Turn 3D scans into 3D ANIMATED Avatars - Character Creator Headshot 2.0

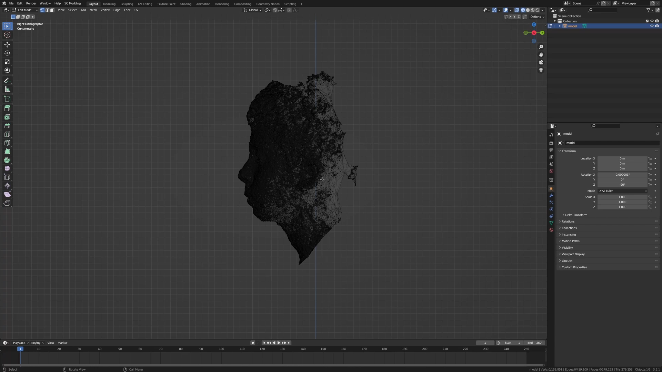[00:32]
all those hanging bits so now when we look at it this is all we're left with still though it looks rough as guts now what i can do
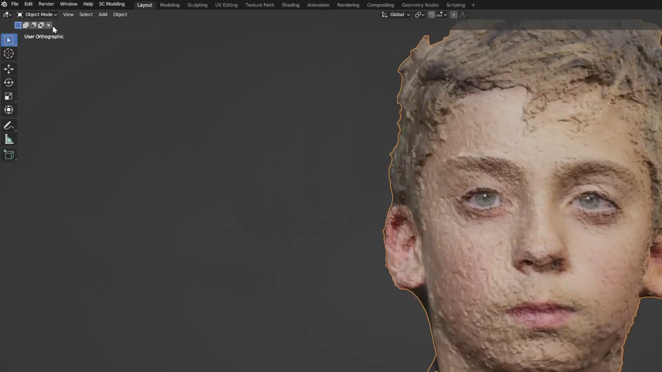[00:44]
is object mode let's go into sculpt now there's an icon over here on the left called smooth and uh yeah let's just kind of like just smooth out that mesh a little bit
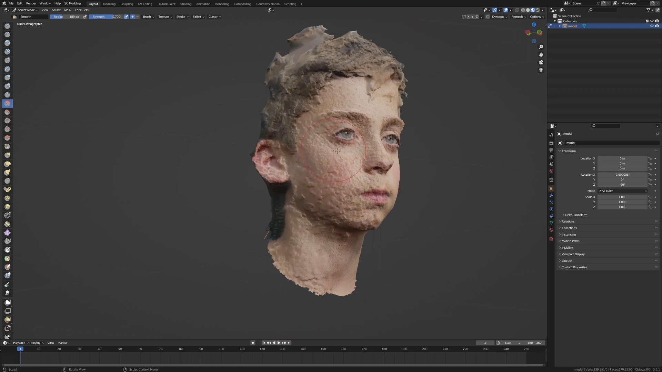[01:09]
it's improved the model quality dramatically now i don't want to deform the mesh